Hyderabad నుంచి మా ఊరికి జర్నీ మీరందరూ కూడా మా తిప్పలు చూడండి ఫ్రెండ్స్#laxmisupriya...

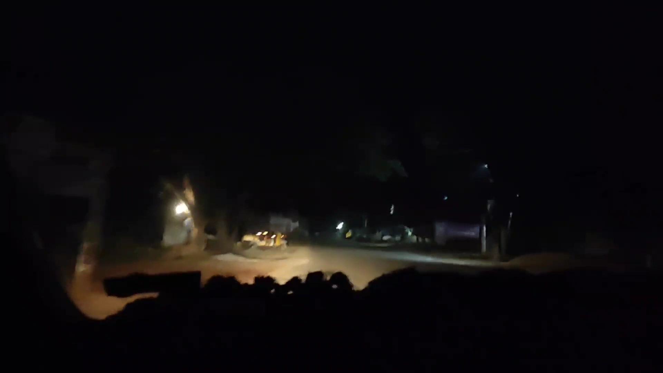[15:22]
మా కోటకు వచ్చామంటే మా ఊరు వచ్చినట్టే ఫ్రెండ్స్. ఫ్రెండ్స్ పెట్రోల్ బంక్ వస్తే మైల్ వచ్చేసినట్టే పక్కనే ఉన్నట్టే.
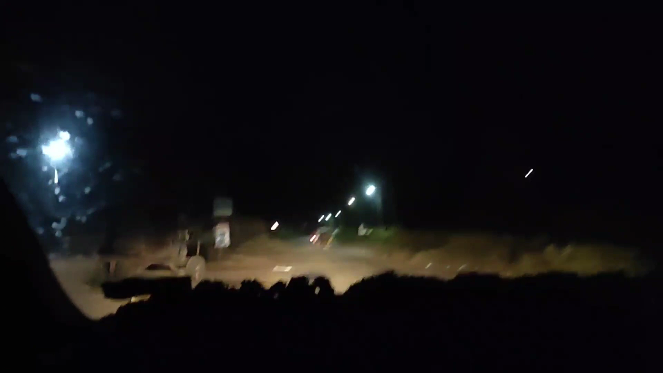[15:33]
ఇచ్చుటంపా పెట్రోల్ బంక్ చూపిస్తానండి. మా సిటీలో పెట్రోల్ బంక్ పడింది ఫ్రెండ్స్, మా ఇంటి దగ్గరలోనే.